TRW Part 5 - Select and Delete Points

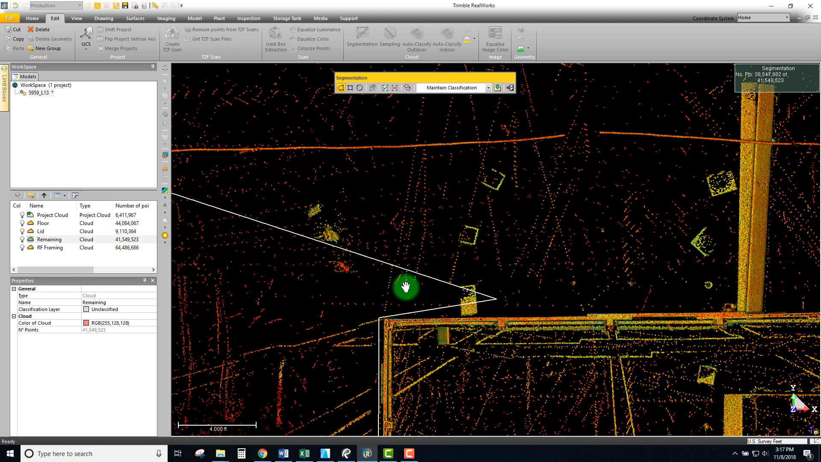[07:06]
you're not picking up stuff that you don't want so there's another penetration go
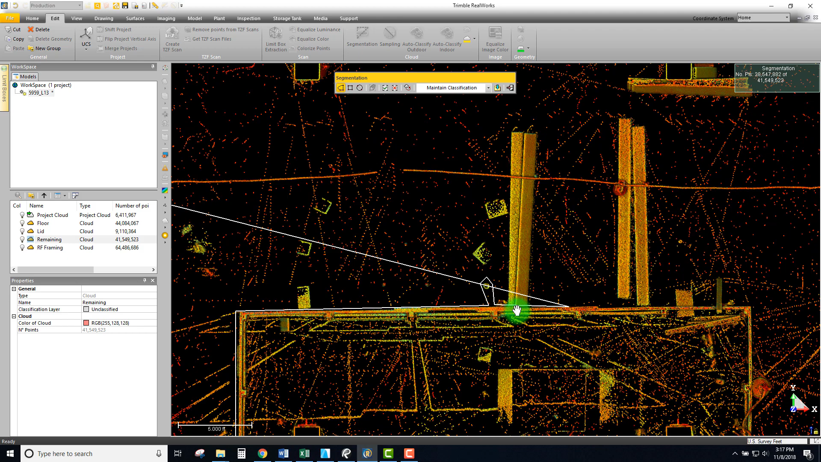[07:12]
around that stuff and okay so I'm just going to pull
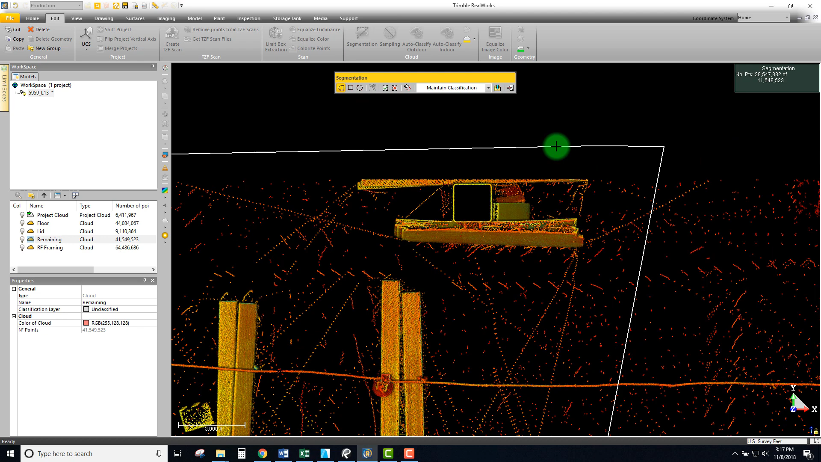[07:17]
this up and I'm going to trace out these columns that looks like another steel connection
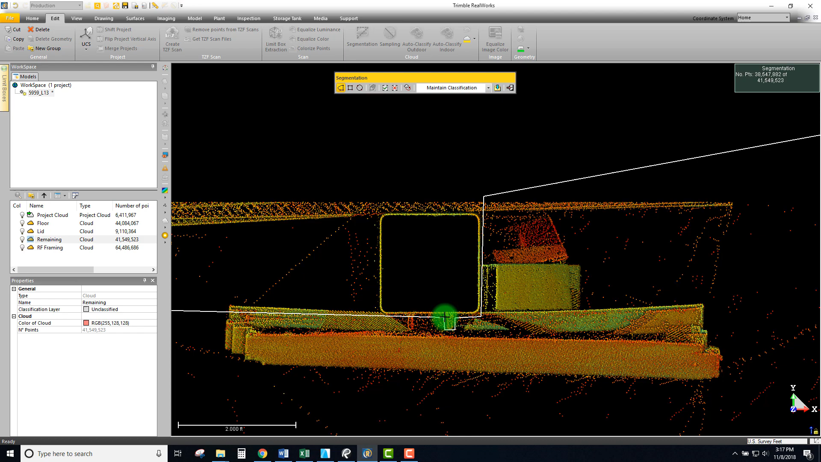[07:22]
looks
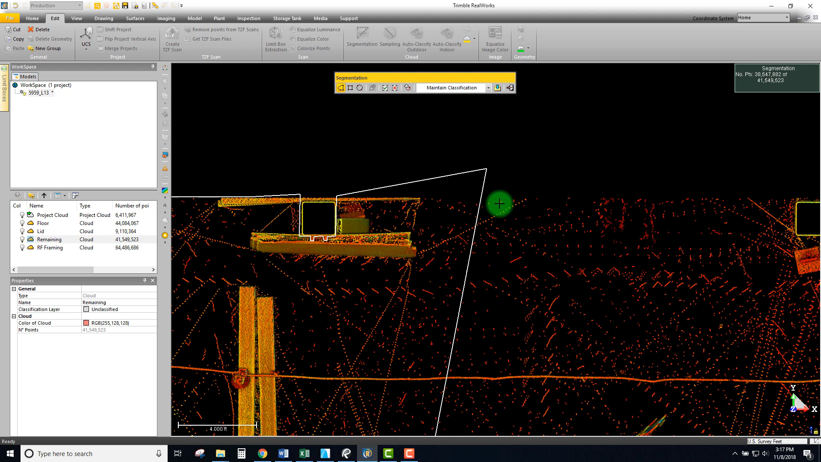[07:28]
like that one might be just leaning on the floor so we'll leave a few points around there
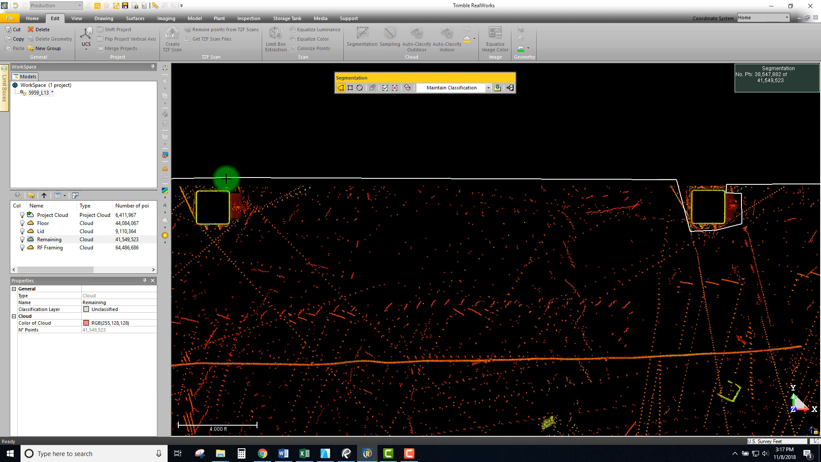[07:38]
again that looks like it's on the floor we can double check that in a second
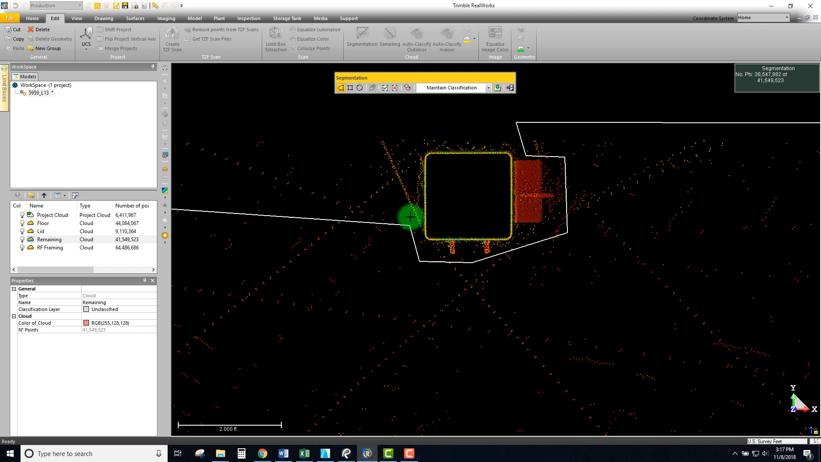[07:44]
so okay so that's another way of doing it
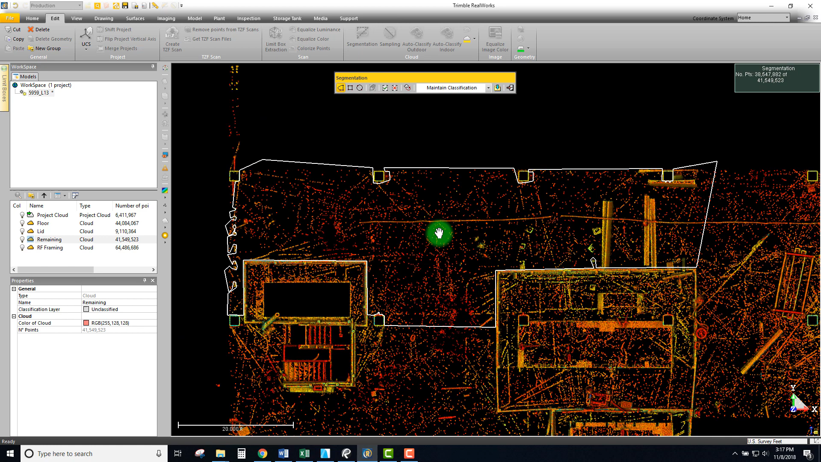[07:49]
make sure there's no columns and remove